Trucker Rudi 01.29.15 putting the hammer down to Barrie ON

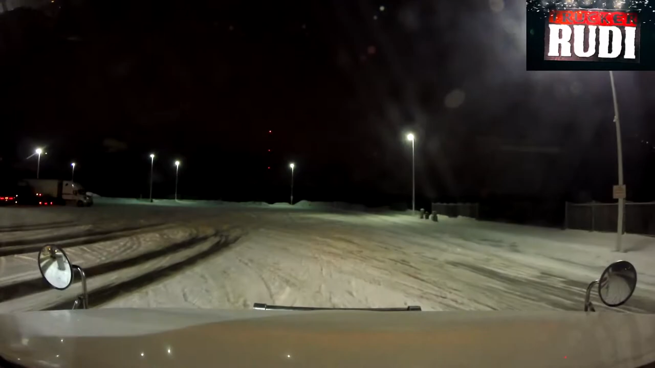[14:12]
Well, we just had ourselves a little bit of a pit stop up here in Sudbury, Ontario. Just washed the windows and cleaned the headlights and all that fun stuff. Now we are gonna try and get out of here. Yeah, we got at least another 3.5 hours to go, or 3.25 hours at least, because we got 294 kilometers to go yet.
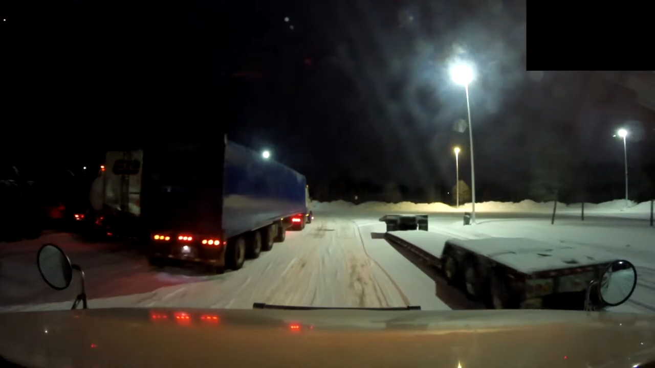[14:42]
So we got to do some miles yet, that's for sure. But it's getting dark outside, so I figured I would clean my side windows and my windshield and my mirrors and headlights and all that fun stuff, and put more windshield washer fluid in, and we would get back on the road. So we have to, pretty much, because we got to be there for tomorrow 8 a.m.